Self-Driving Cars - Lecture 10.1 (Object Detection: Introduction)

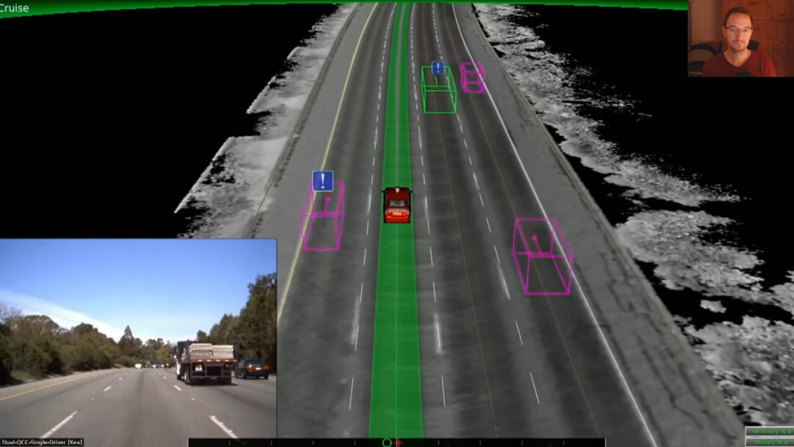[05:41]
So you can see our car in the middle, the other boxes on the road driving down the highway. The car needs to understand where it is and roughly where the other vehicles are. It's really a geometric understanding of the world.
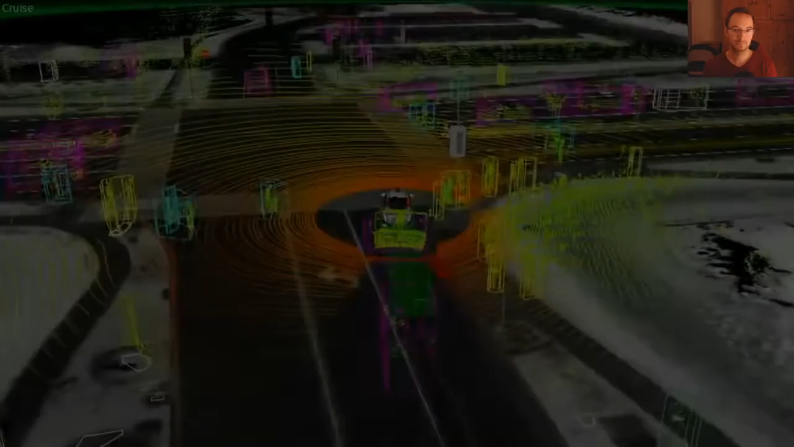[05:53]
Once we started driving on neighborhoods and city streets, the problem becomes a whole new level of difficulty. You see pedestrians crossing in front of us, cars crossing in front of us, going every which way, the traffic lights, crosswalks.
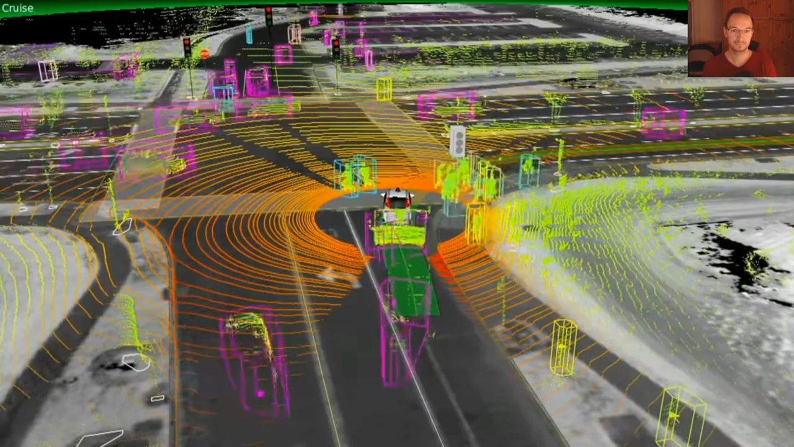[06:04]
It's an incredibly complicated problem by comparison.
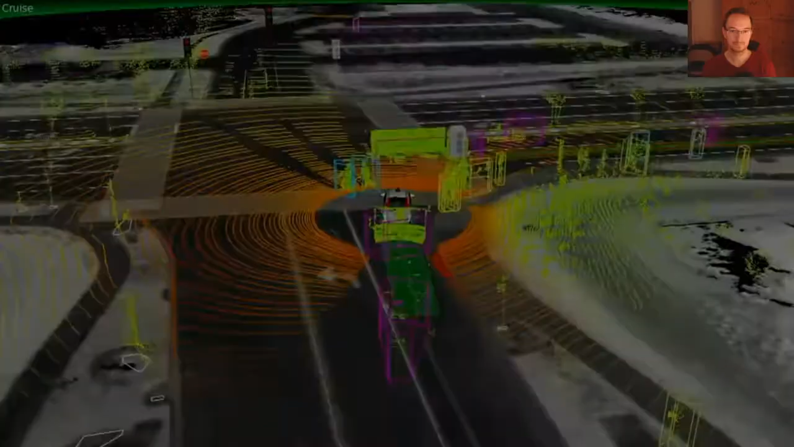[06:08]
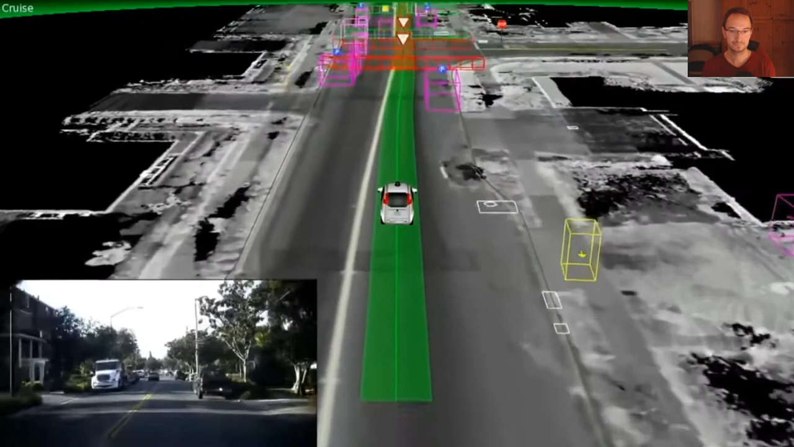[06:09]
And then once you have that problem solved, the vehicle has to be able to deal with construction. So here the cones on the left are forcing it to drive to the right. But not just construction in isolation, of course. It has to deal with other people moving through that construction zones as well.
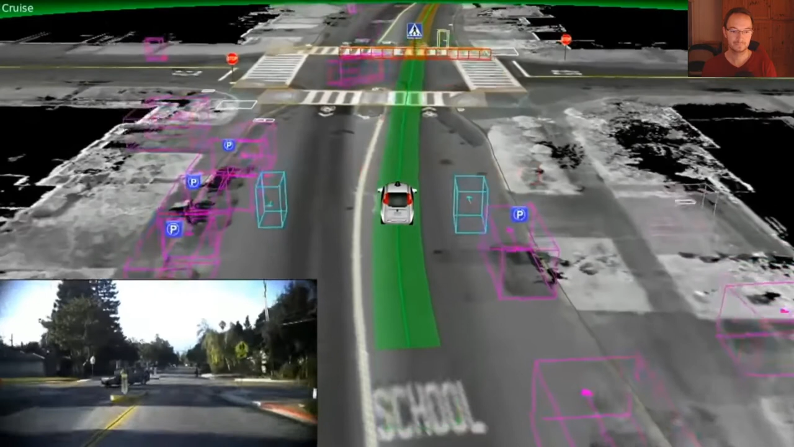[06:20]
And of course, if anyone's breaking the rules, the police are there. And the car has to understand that that flashing light on the top of the car means that it's not just a car, it's actually a police officer.
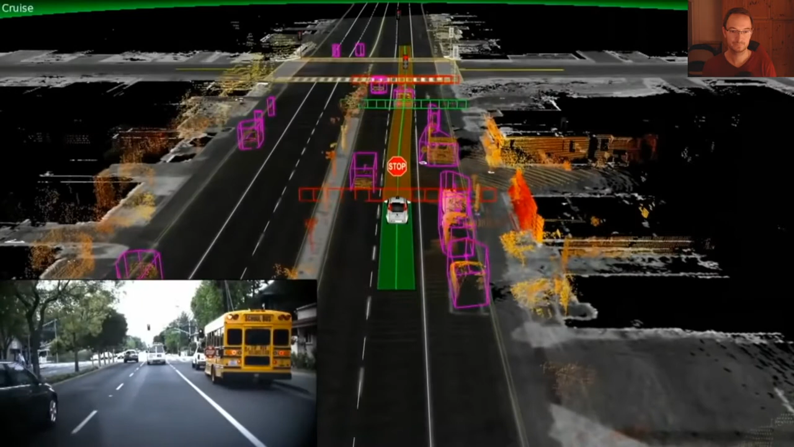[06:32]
Similarly, the orange box on the side here, it's a school bus. And we have to treat that differently as well. When we're out on the road, other people have expectations. So when a cyclist puts up their arm, it means they're expecting the car to yield to them and make room for them to make a lane change.
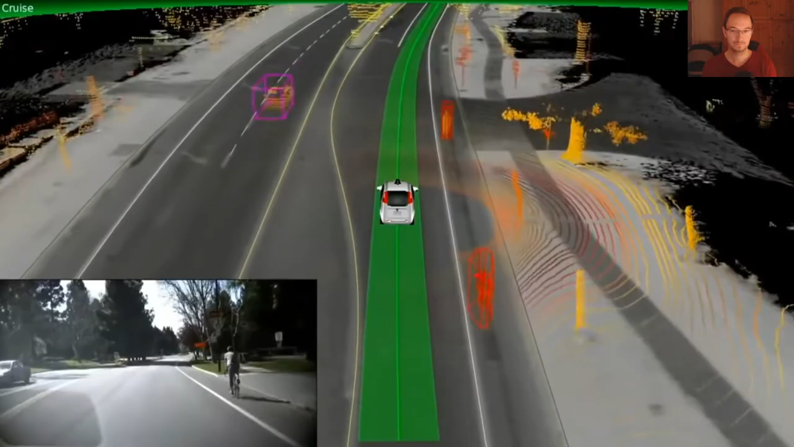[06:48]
And when a police officer stood in the road, our vehicle should understand that this means stop, and when they signal to go, we should continue.
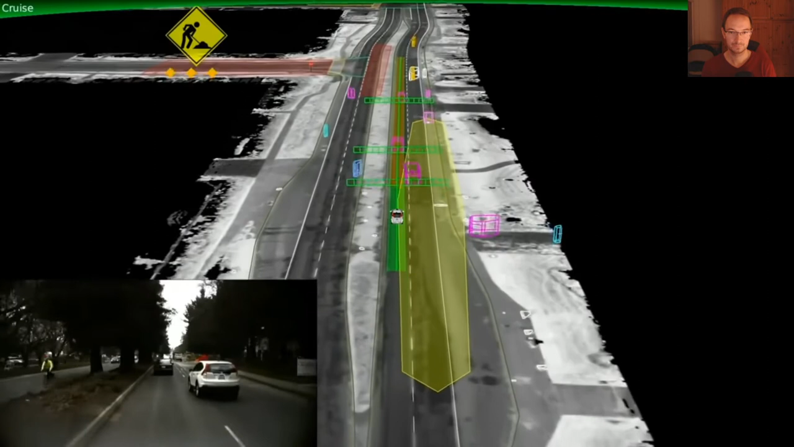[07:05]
having another know about it so it can be in the correct lane to avoid some of the difficulty.
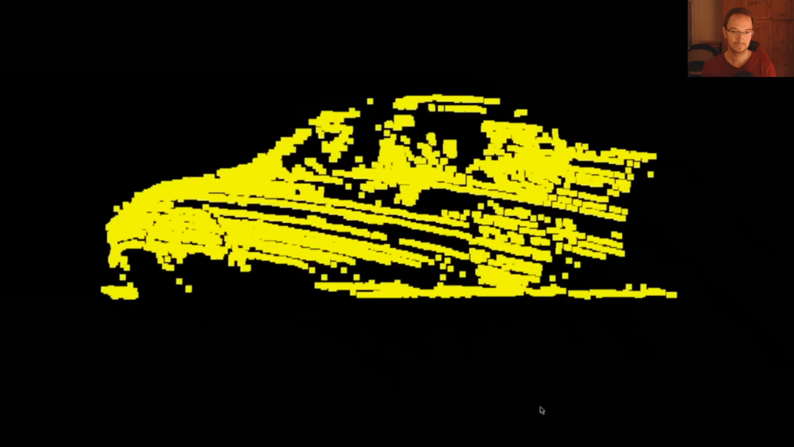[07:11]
But we actually have much deeper understanding than this. We can take all of the data that the cars have seen over time,
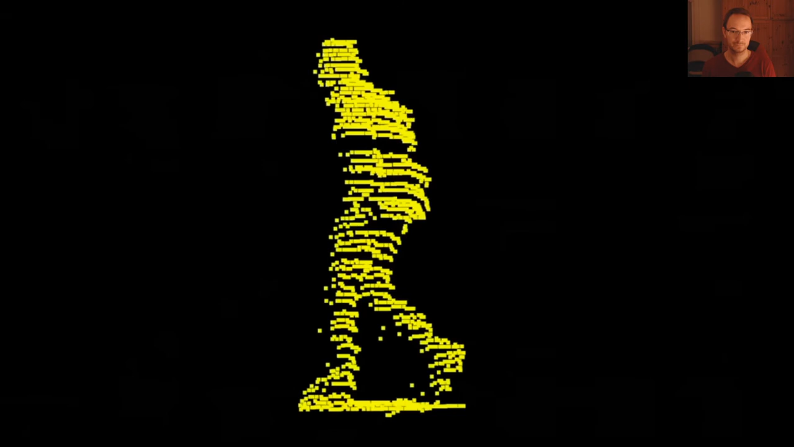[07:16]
the hundreds of thousands of pedestrians, cyclists, and vehicles that have been out there, and understand what they look like,